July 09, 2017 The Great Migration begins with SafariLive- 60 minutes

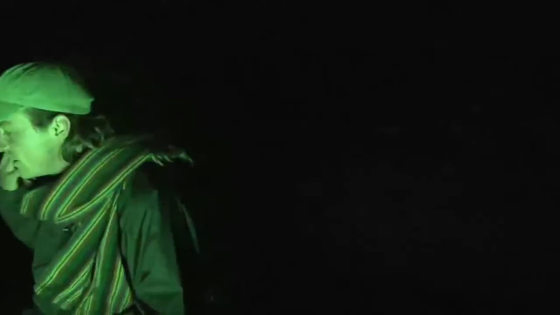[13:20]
But now, as Vien changes over, look at that. Directly behind me is a sleeping lion. Oh dear, Vien, there are two sleeping lions. Now, there's actually about eight spread out through these little bushes here.
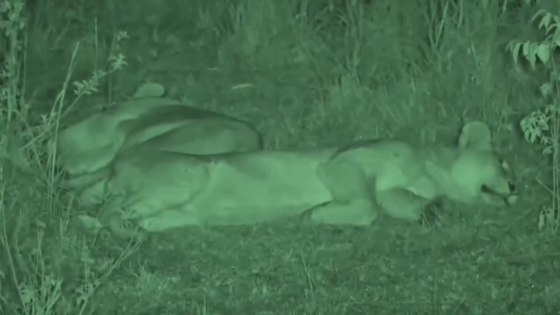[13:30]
We've been with them the whole night, since daylight yesterday. And they've taken us on a wild goose trace. We've lost them twice. They've been in and out of thickets. They've climbed mountains that we couldn't climb. But fortunately, they came down. We've watched them attempt to hunt four times. They have not succeeded. So what I'm hoping in this early dark morning, and they might get up and get moving.
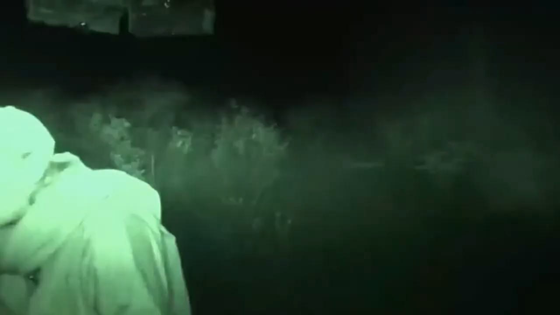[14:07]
I've seen a few stretches. I've seen a few yawns. All of which are really good signs when it comes to lions getting up on the move.
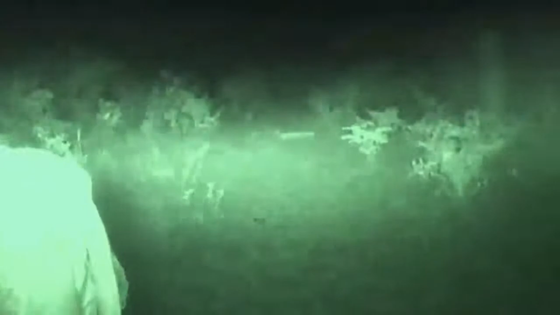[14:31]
They are quite set in their territories. And these lions are quite far away from the river. How far are we? Probably about, as the crow flies, 15 to 20 kilometers. Now, there are lots of little rivers around here that these lions will hunt around. And this pride, we're not quite sure who they are, but we'll get into this a little bit more later, because Scott has got lions on the move.
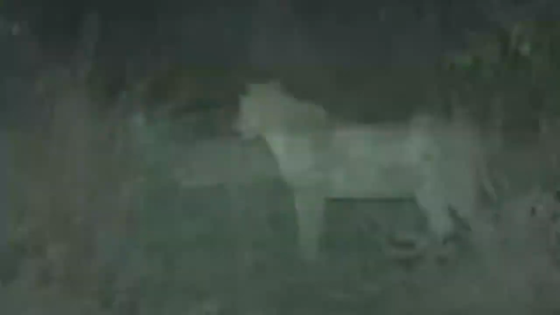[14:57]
Now, I'm not sure what she's heard,
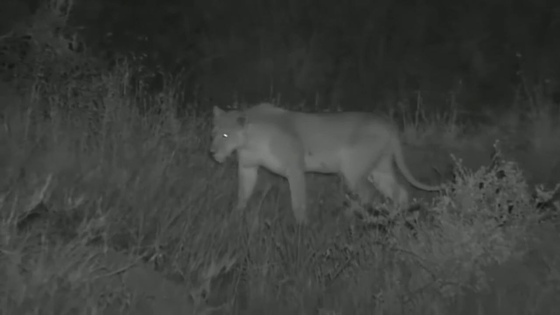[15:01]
but she pricked up her ears and got up, and there's something that's caught her attention there. I'm not sure if it's that or if she just wants to get away from those cubs.
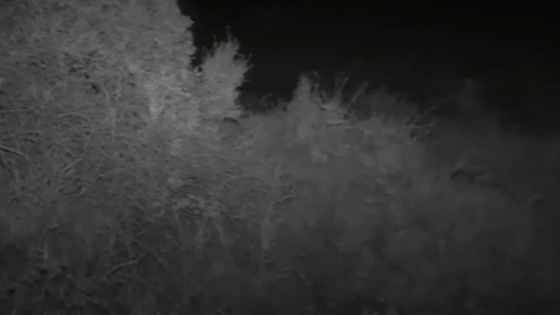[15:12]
They are continually harassing her. But she may be wanting to move off.
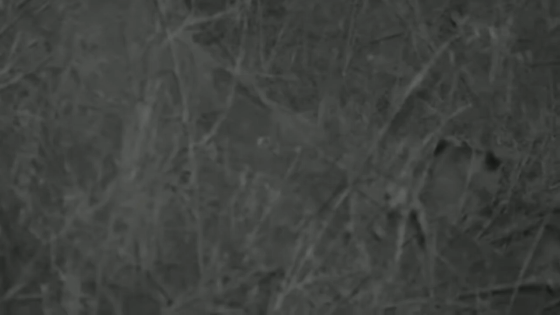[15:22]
And that'll be great for us, because like I said, she is hungry. I'm just going to reposition the vehicle quickly. There she is. Let me swing back a little bit.
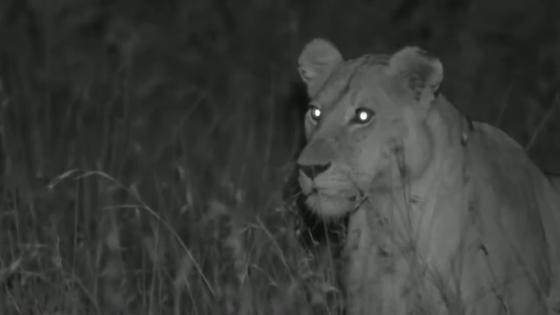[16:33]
What can she hear? Now, their senses are just so much better than ours. She's definitely looking quite focused.
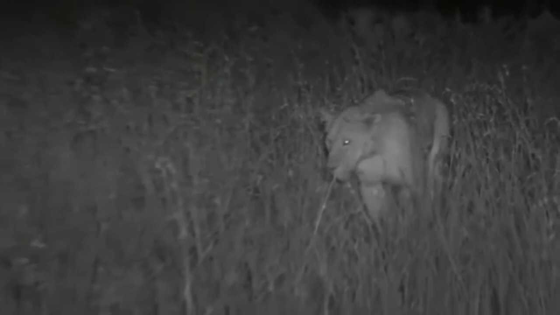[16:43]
She's going to walk straight past our vehicle. Well, it's not only their hearing that's great. Of course, their eyesight after dark is really good as well as their hearing.
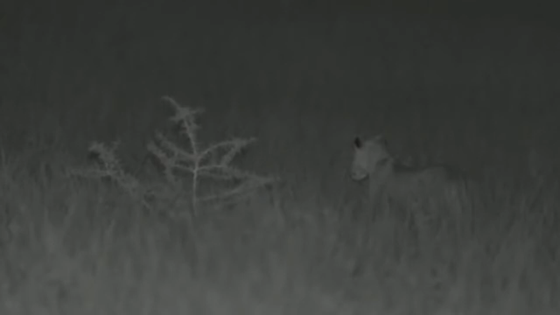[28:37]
Well, what's interesting is that this lioness seems to be heading straight towards Jamie and the rest of the Angama pride.
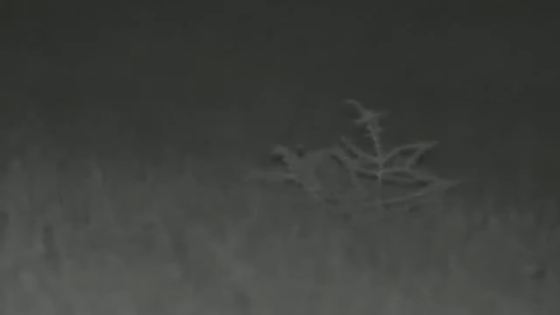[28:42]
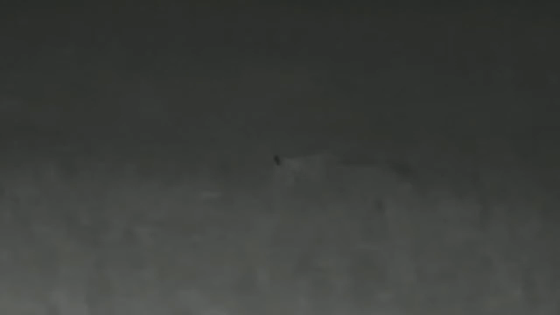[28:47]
And at the rate she's going, I'm sure it's not going to take long for her to reunite with their two sisters and those seven cute little cubs.
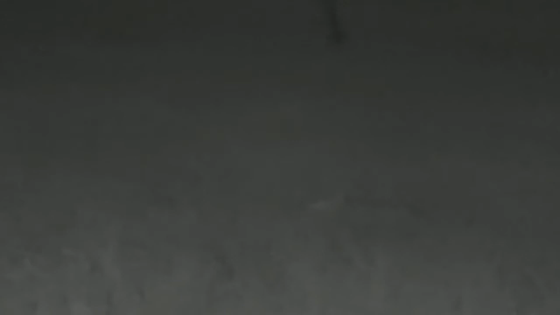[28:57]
Now, it's going to be very tricky for us to follow her through this long grass. She's quite far away from us now. But as Dave zooms out, you may even be able to see where Jamie is.
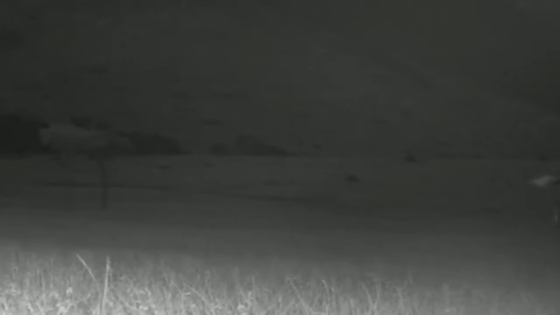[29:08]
If you just go a little bit more to the left, Dave, there we go.
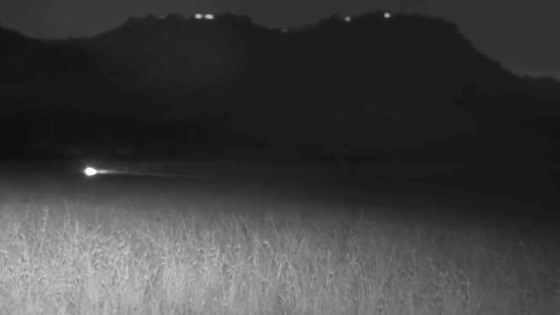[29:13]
There you can see where Jamie's vehicle is. So she's obviously just moving around, as you can see, and the lion's heading straight towards us.
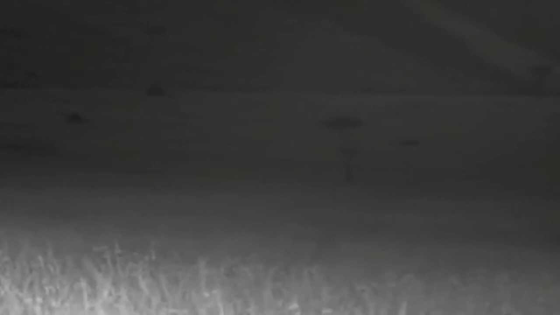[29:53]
And we've lost track of her in the sea of grass.
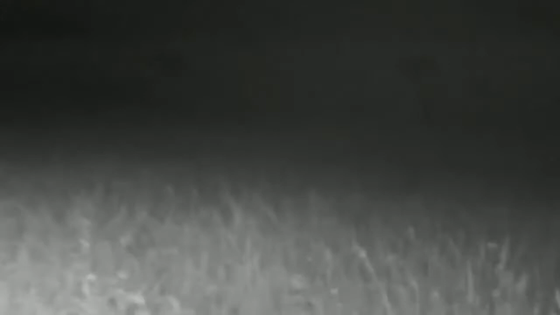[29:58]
So let's just keep on adding down this road and see if things don't get any better, which I don't feel too confident about.